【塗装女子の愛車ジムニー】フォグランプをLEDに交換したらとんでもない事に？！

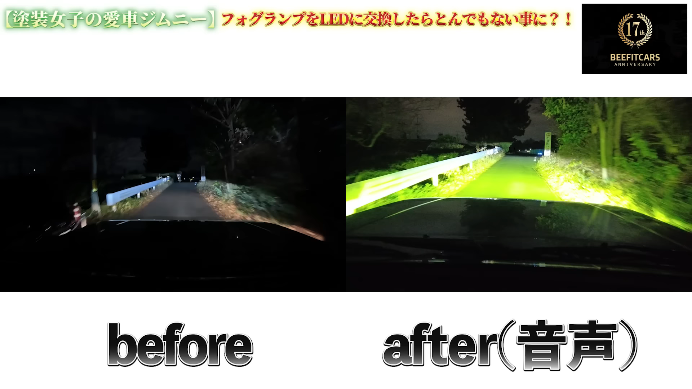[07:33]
これはいいんです走行中の違いなんですけどどうですか、部長めっちゃ明るいですめっちゃ違うこれあれちゃん霧とか出てたらめっちゃいいんじゃないの踏み道とかこれはすごいなものすごいライムグリーンですね